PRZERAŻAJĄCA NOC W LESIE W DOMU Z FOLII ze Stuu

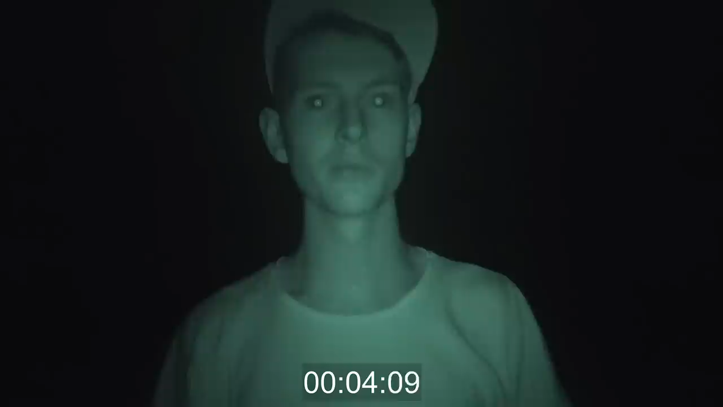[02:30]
Stary, ja nie wiem, Stuart mówi, że byliśmy w ogóle do samochodu, szli bez lampy. Nie wiem jakim cudem po pierwsze znajdziemy samochód. No weźmy chociażby najmniejszą lampkę, bo no po pierwsze nie znajdziemy samochód, a po drugie nie będziemy mieli jak wrócić.
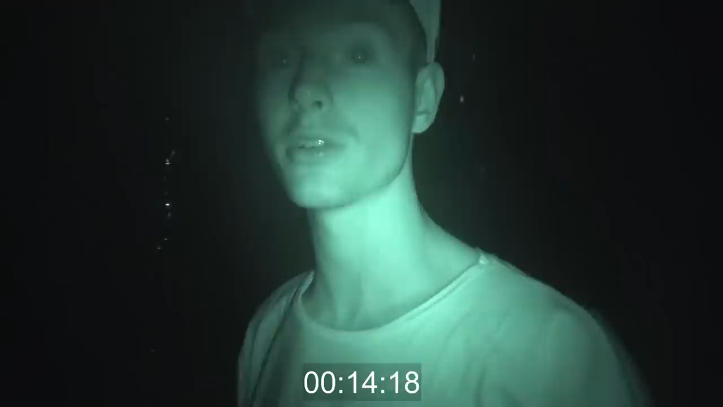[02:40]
Ale to creepy wygląda. Masakra. Dobra, idziemy do samochodu. Naprawdę, u Stuart jak budowaliśmy chatę, to słuchajcie, nawet idziecie drogą i ta lampa na przykład, przy której budowaliśmy, tak mocno świeciło, że nawet z drogi już było widać, że ktoś jest w lesie. A tu jest ciężko bardzo. Kurde. Kurde, gdzie jest? Co to jest? Co to jest? Co to jest? Ojejus. Co to jest? Co to jest? Co to jest? Słuchajcie, znaleźliśmy coś dziwnego. Słuchajcie, to jest jakiś ten...
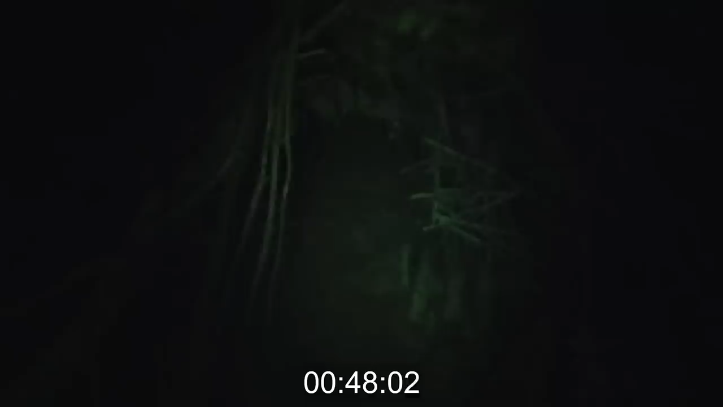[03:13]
Ktoś zbudował z patyków po prostu chatę jakąś. Ej, a zobaczmy jak wewnątrz jest. Ja bym tam nie szedł. No, no, no. Przywodaj, że kleszcze tam mogą być. Nie, ale stary jest creepy po prostu.
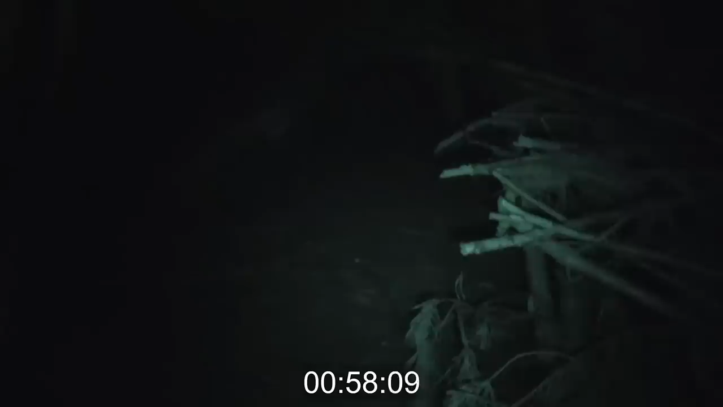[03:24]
Zobacz to, nie? Po prostu ktoś z patyków zbudował całą chatę. Co ty gadasz, stary? Ty jesteś jakiś nienormalny tutaj. Chodzi o to, że nawet jak cicho się zachowujesz, to cały czas na podłodze są jakieś patyki i idziesz tak bardzo głośno, co nie? Pokaż wam ile mamy lampki. Tyle.
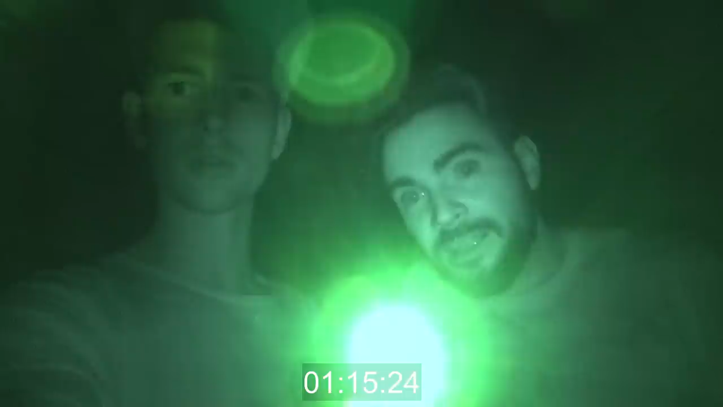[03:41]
Normalnie jest tak. Osłownie malutko mamy lampkę, żebyśmy byli niezauważalni. Chociaż tak głośno idziemy, że kurde, teraz jak nasz to jest wypadnie, to powiem ci, że stary to ja się zesram tutaj.
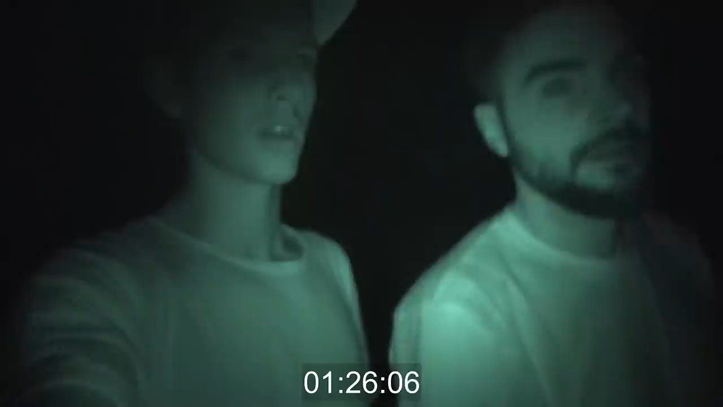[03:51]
Chyba bardziej w lewo samochód był. Kurde, szkoda, że ludzie nie widzą lasu w ogóle, gdzie jesteśmy. Tu w lewo? Tu? Stary, a co to jest w ogóle? Co to jest? To jest jakaś przepaść. Stary, co ty gadaś?
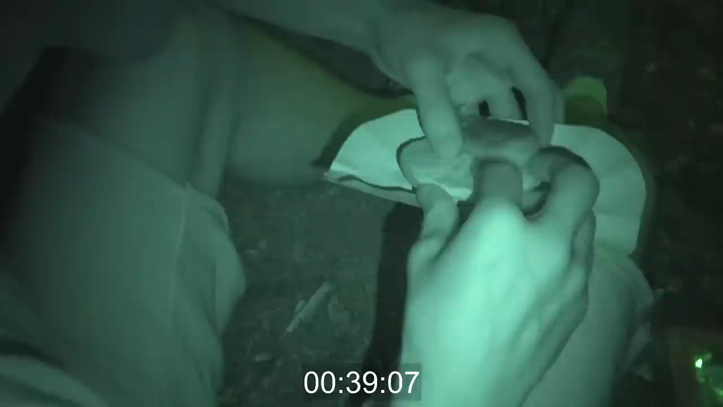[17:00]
To jest nie zwierzak, tylko wiedźma wygląda.
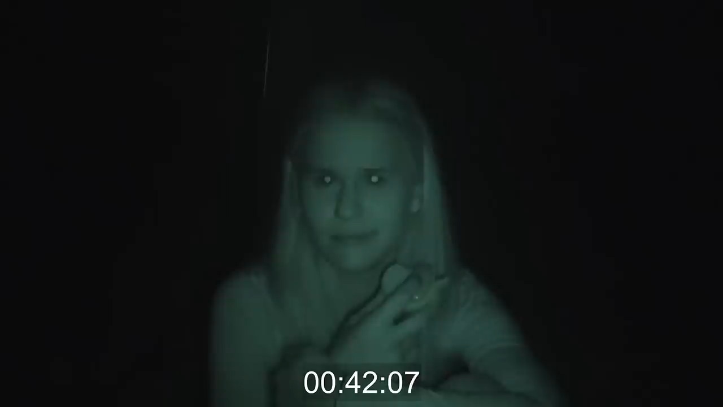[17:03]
Jak to miała na sama. Stary, tu jest jakiś drapieźnik.